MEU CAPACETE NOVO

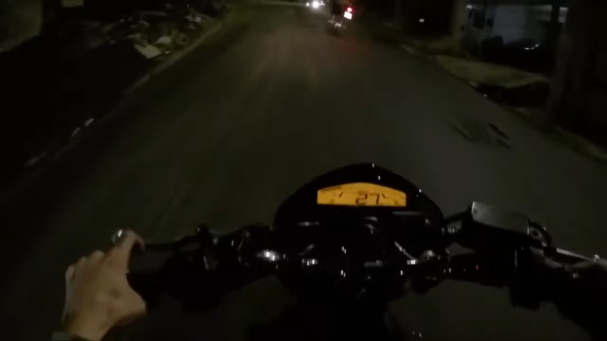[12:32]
Tá tudo molhado, hein, do asfalto aí, ó
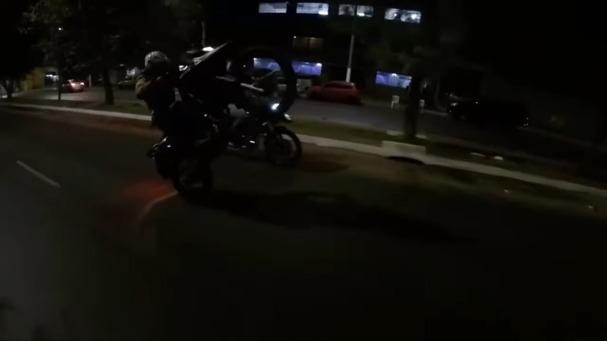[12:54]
Vixe, mano Esse alemão dá trabalho, viu Na chuva, na chuva, raspando aí, ó
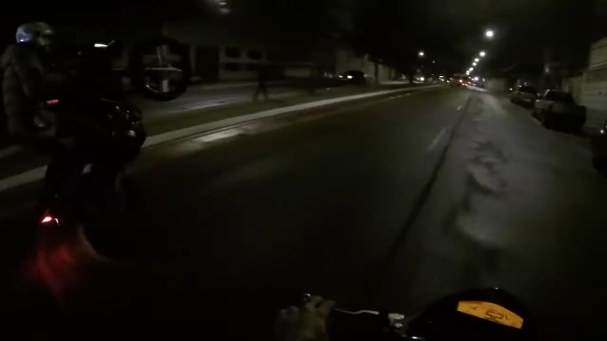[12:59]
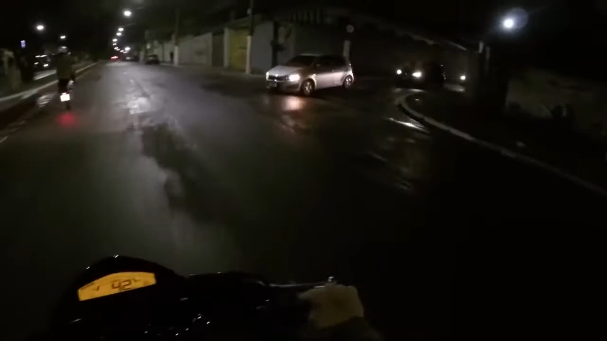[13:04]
A roda de na chuva nem sobe, mano
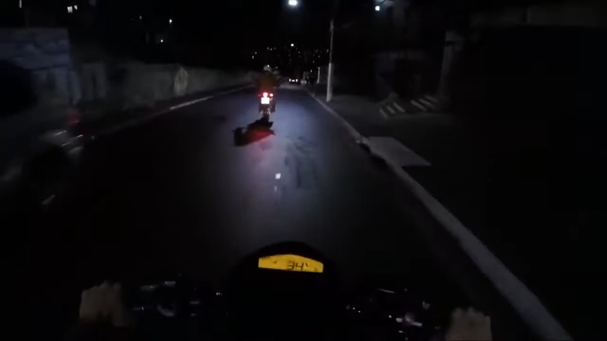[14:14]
Mano Mano, a caminhonete, velho É manetona